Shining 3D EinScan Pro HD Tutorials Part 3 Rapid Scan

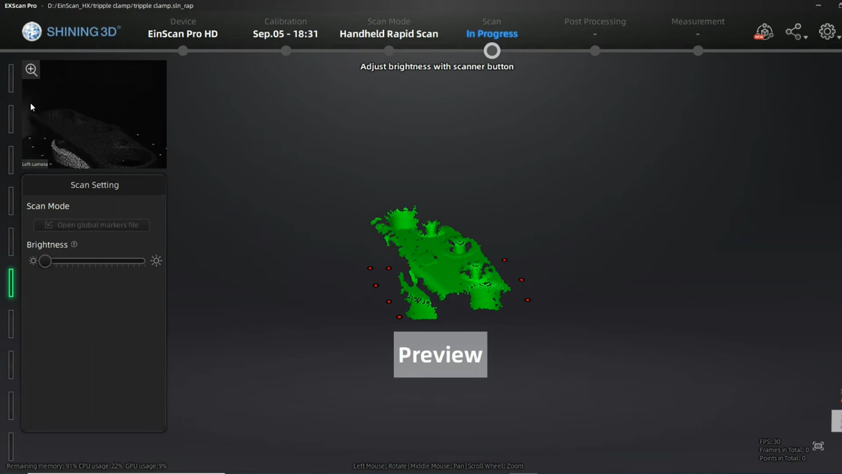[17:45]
And here where it's green, I'm in the sweet spot of that scanner where he is working fine. Just before scanning, I can fine adjust the brightness. That makes it possible to scan more or less of that surface. If I put the brightness to zero, the sensitivity of the camera is very low.
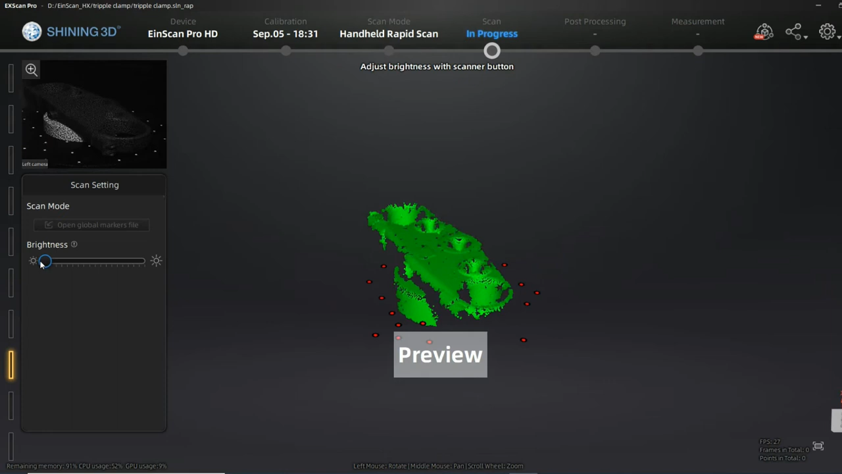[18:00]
That means not a lot of the light will be captured.
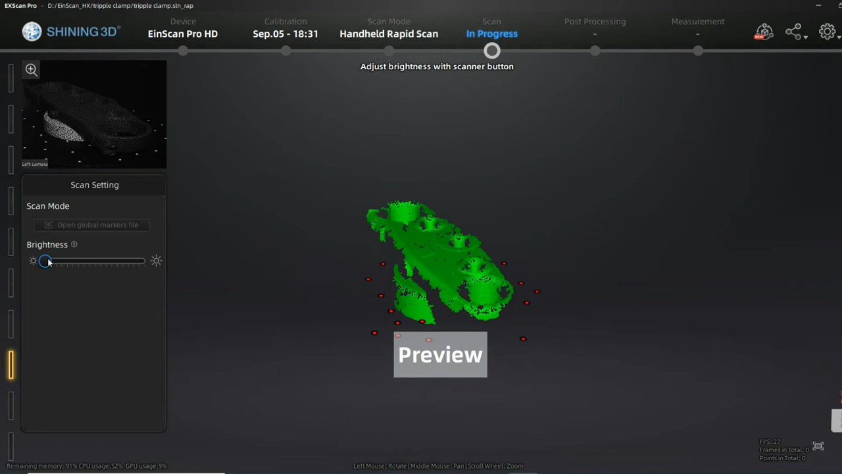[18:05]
And it as well has the advantage that there is no, let's say, environmental information so much captured.
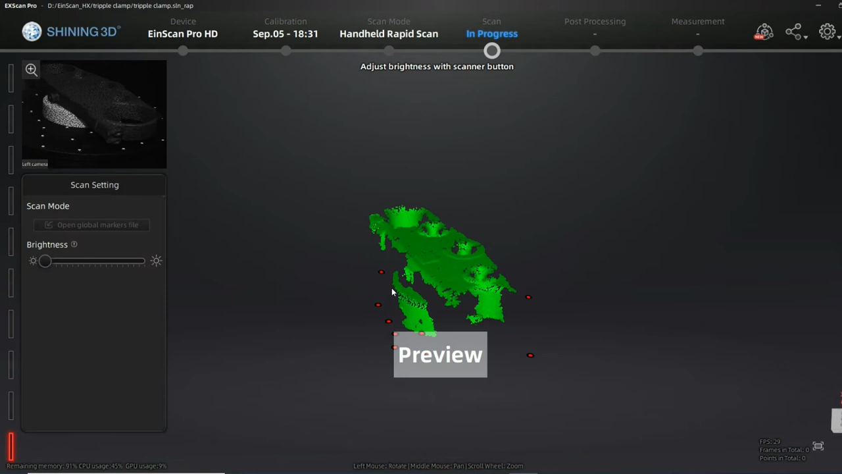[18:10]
I will not see anything of that turntable flag. If I go the opposite way, I'm over-brightening.
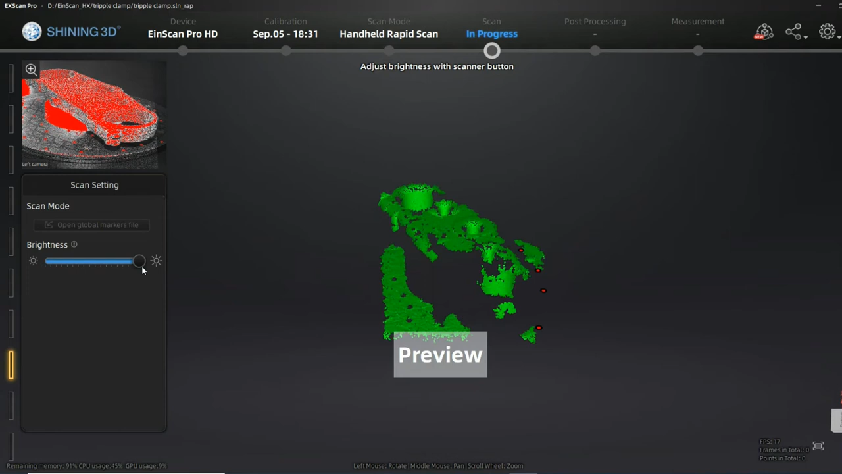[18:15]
So he does not see any contrast. It's like looking into the sun or have a very, very shiny surface for your eyes. This is for the scanner if you over-brighten the picture. And it's a lot of red areas that tells you don't do that.
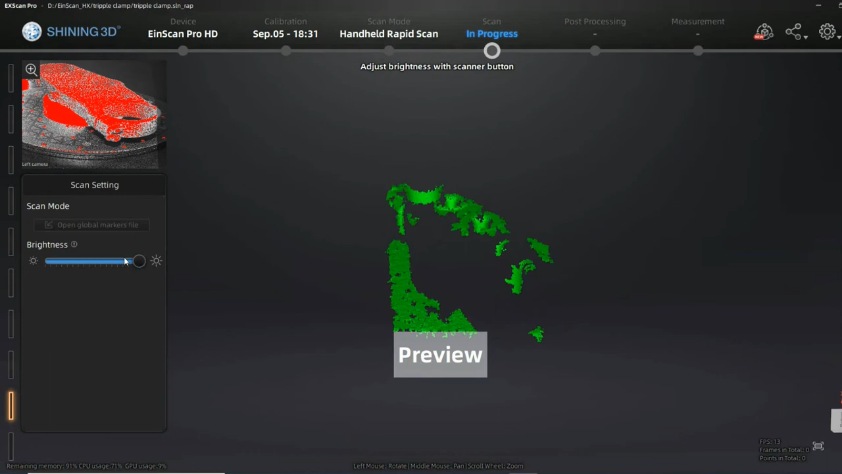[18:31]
So going back,
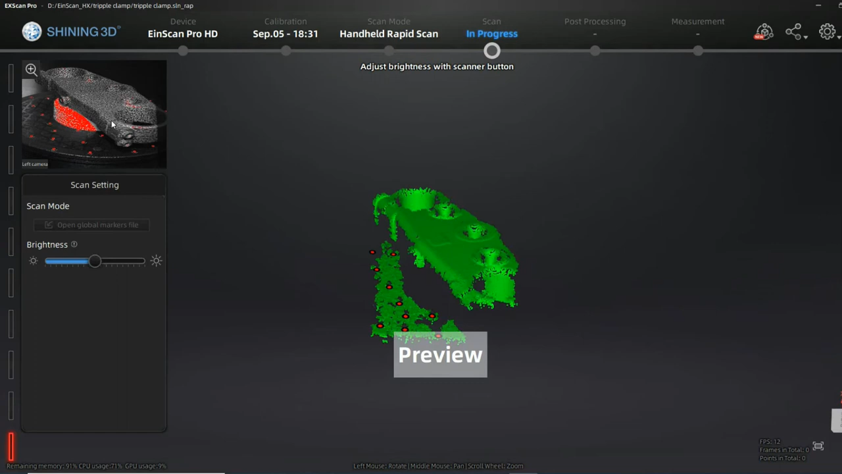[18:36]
I tend to have small red areas on the surfaces that I want to scan.
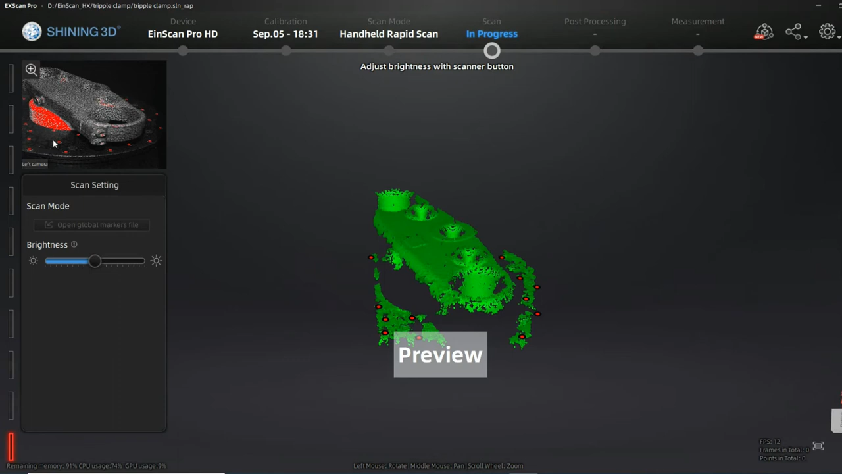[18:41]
Not caring about surfaces in the environment because they are not important to me. I just want to capture the triple clamp and here I have a little small red spots.
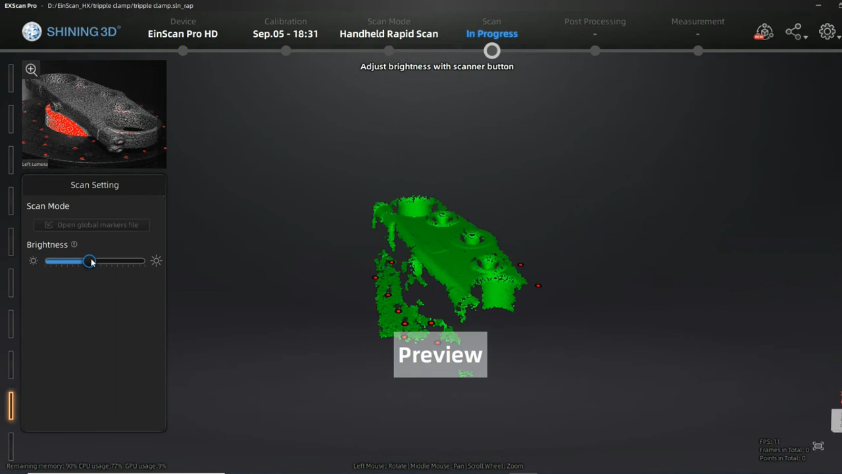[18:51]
If I go a bit down, it doesn't help so much. If you are good, you will see it as well. But not moving the scanner at all by how much of the surface you
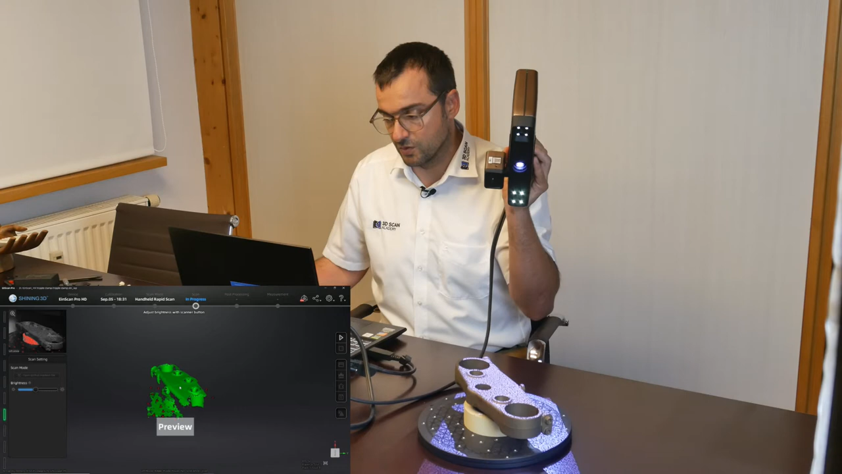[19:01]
will recognize in this case of turning it upside down. But it's quite fine, I guess. We could start like that. I could be fine with this what we have right now.
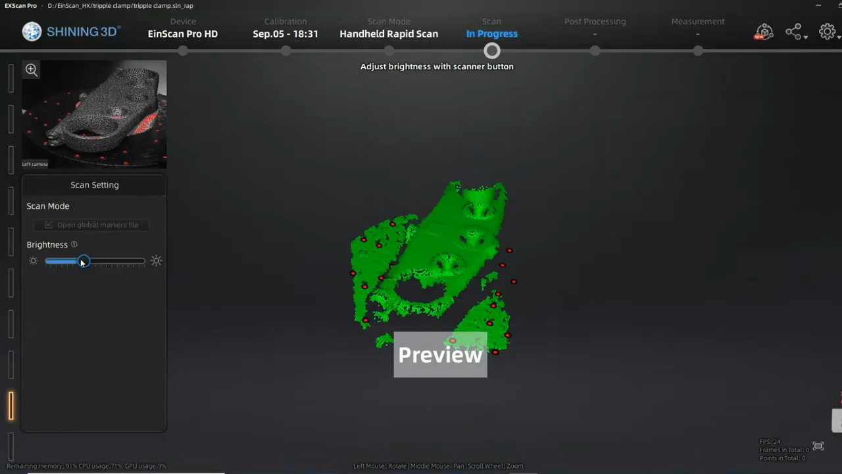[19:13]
And starting to scan right now,
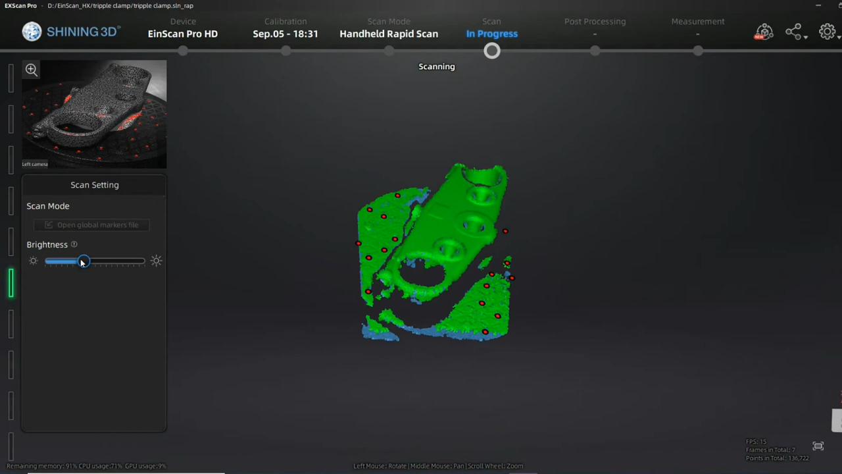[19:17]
always make sure that you are staying with the distance in the right level. That means in the green area it's the best.
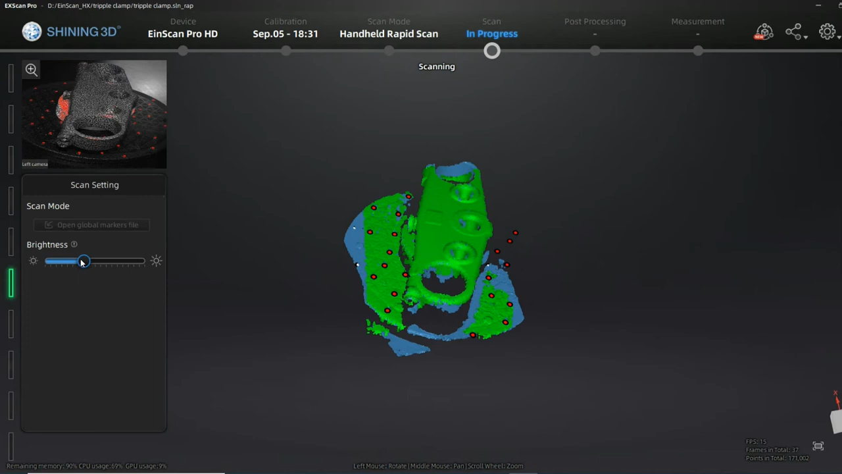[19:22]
And if you make sure that you see at least five or more marker points.
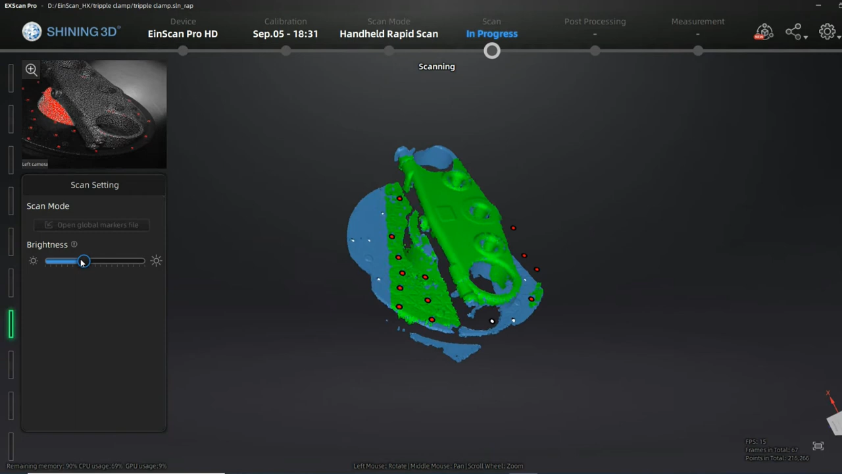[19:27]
That means he knows where he is. Right now he is putting down
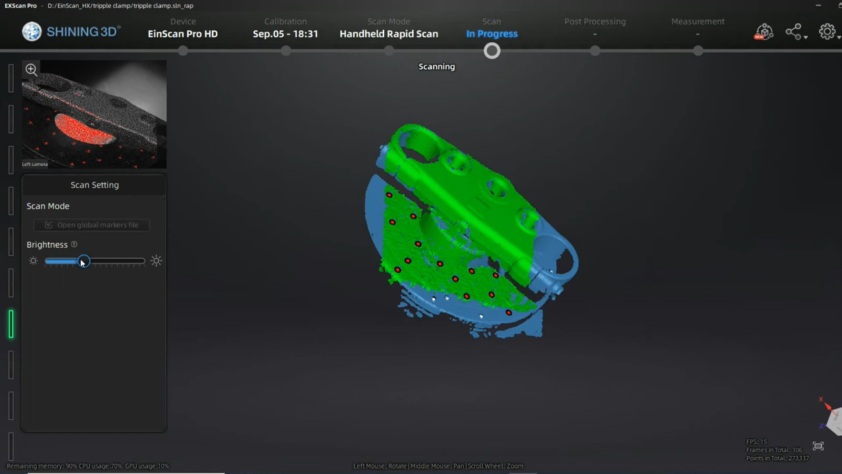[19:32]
the information numerically that he sees from the object.
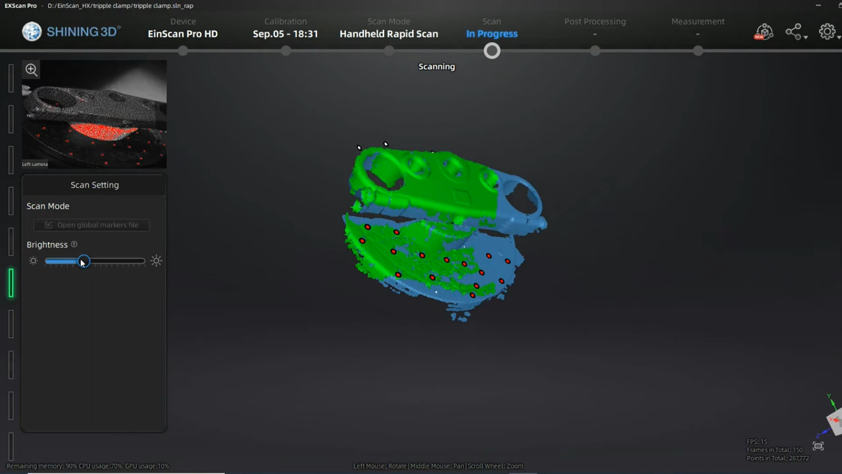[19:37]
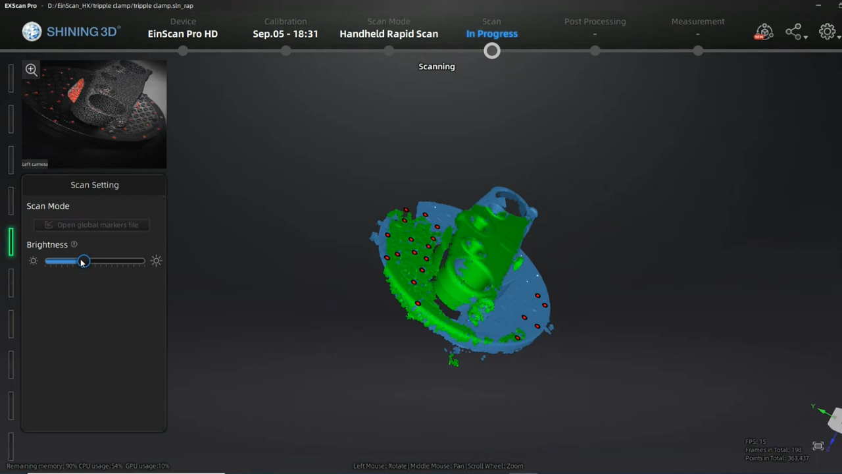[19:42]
What you can see is your aggregated result. That is the amount
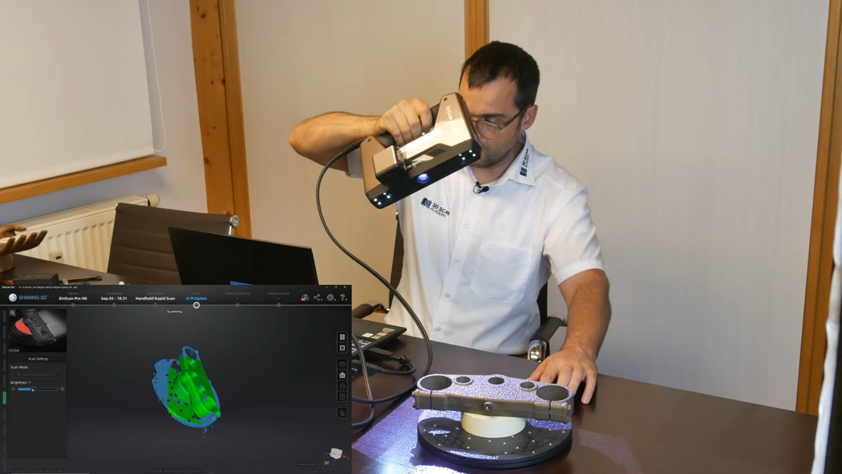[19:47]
of points that he captured of the object.
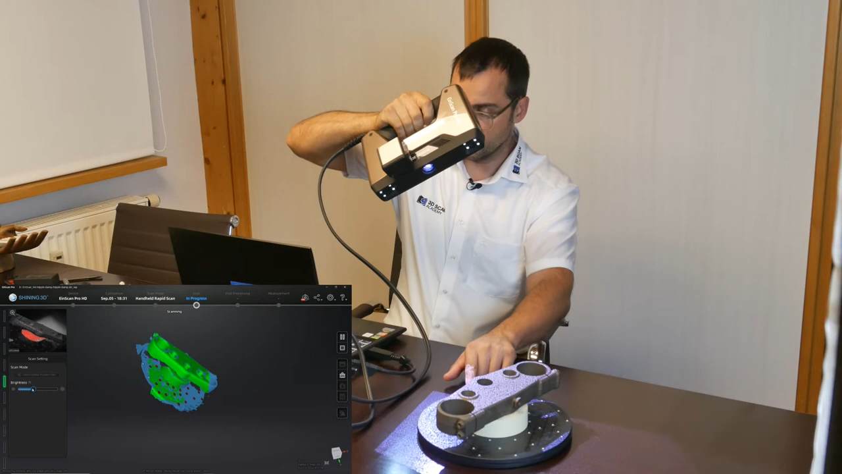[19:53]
Just don't try to shape the object too much or make a very stable connection to the turntable
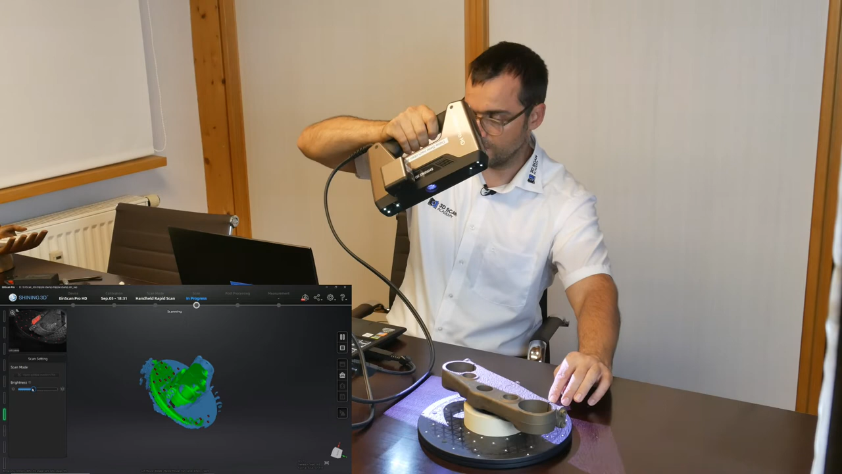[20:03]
to make sure that you are not making the scan inaccurate. Okay, so you see not much time and you already created your first view of the object.